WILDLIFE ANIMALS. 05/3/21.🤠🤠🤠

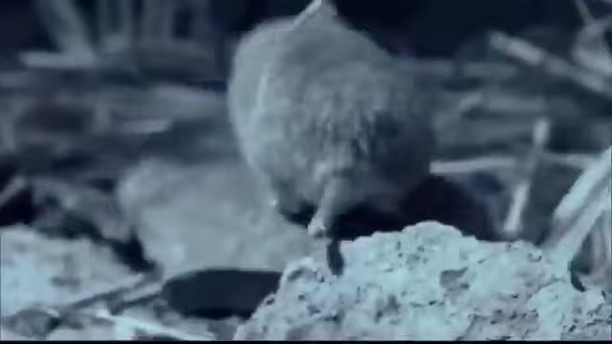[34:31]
Enthusiasm unabated, the spiny mouse comes back for a second look.